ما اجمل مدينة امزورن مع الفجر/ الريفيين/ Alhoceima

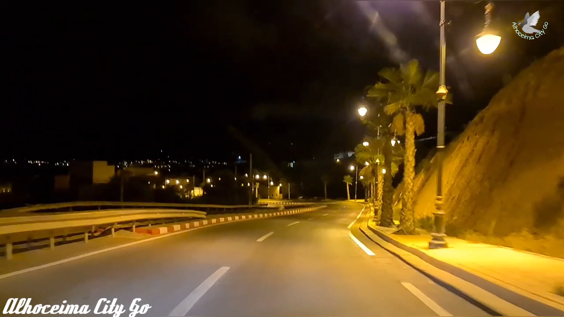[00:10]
السلام عليكم، كي دايرين؟ لاباس عليكم؟ نتمنى تكونوا بخير وعلى خير المشاهدين الكرام. حنا دابا خارجين اجدير ان شاء الله، غادي نديروا واحد الجوله لامزوران. خليكم معايا ومع الفجر، يعني مع وقت ديال الفجر خليكم معايا. حنا من هاد الركوه هادي غادي نمشيو على اليمن، يعني هاد الطريق هذا كيدي للناظور الساحلي وكيدي امزور وكيدي حتى المدن اخرين.
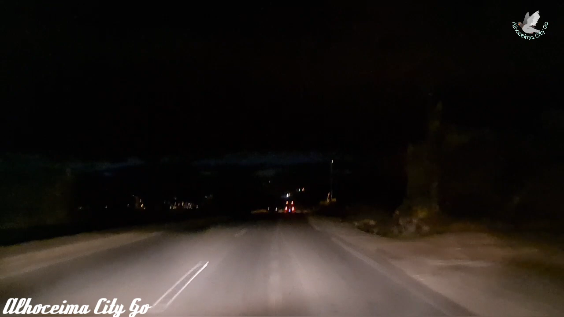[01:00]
داروش الضوء المشاهدين الكرام كما كتشوفوا من هنا القنطران اللي كاين ديال واد غيس، ما داروش الضوء.
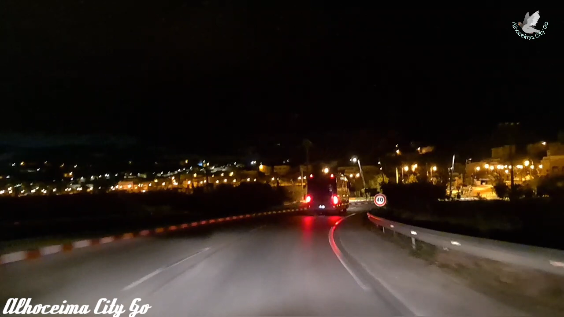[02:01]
انا من هنا كاين الضوء حتى بني بوعياش، واقيلا الله اعلم، حتى الامزور بعدا
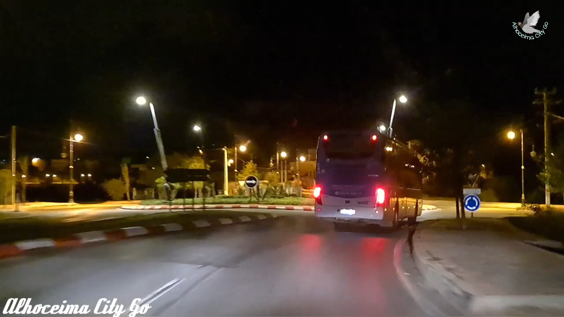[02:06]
كما كتشوفوا من هاد الرونكو هادي راه كاين الضوء. تقريبا وصلنا عاوتاني